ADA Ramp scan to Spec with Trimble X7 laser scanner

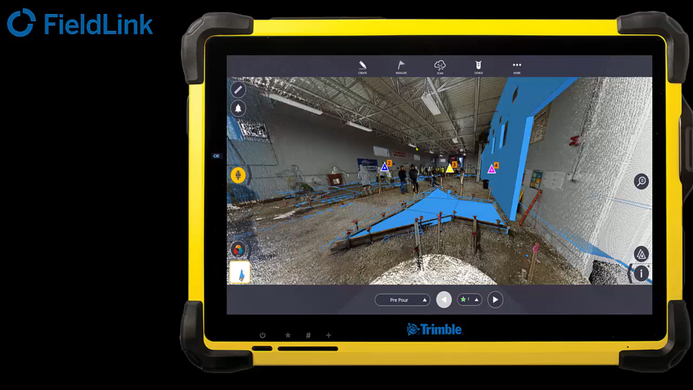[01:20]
For small scans like this, you actually probably wouldn't need multiple scans. You would just need one. And those are the millions of points captured behind the scan, behind this image. So the scanner will self-level to three seconds.